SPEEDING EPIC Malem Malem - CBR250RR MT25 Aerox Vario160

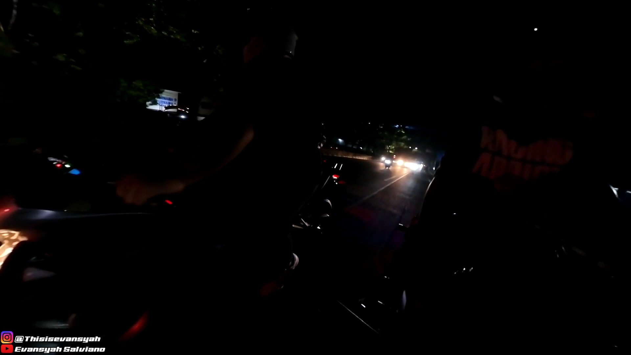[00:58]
Oh alah, Raka ngetater.
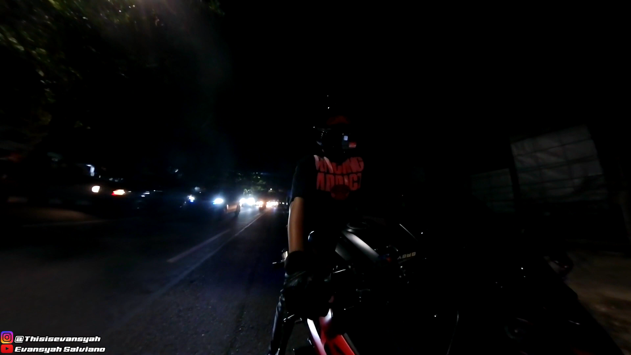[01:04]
Oh ya, by the way, ini kalau GoPro ku baterainya habis, maaf ya guys, kita ini baterai ku tinggal 10%, yang GoPro yang ini masih banyak. Sudah terbukti ini irit banget ya.
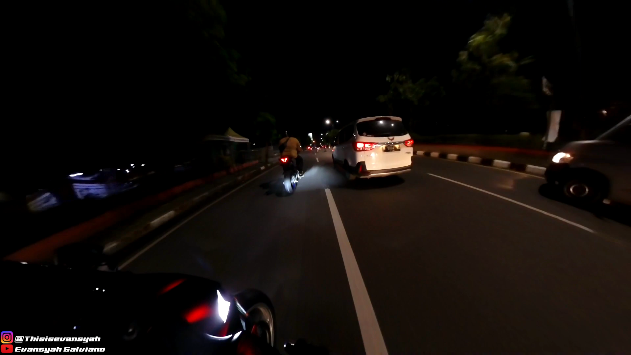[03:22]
CMT25 nih. Ayo bang MT, ini aku takut kalau gelap sih sebenarnya ya. Aku nggak tahu settingan yang masih pas, yang udah pas gimana. Ini gelap banget nih, literally. Coba kita buka kaca. Ya lumayan gelap.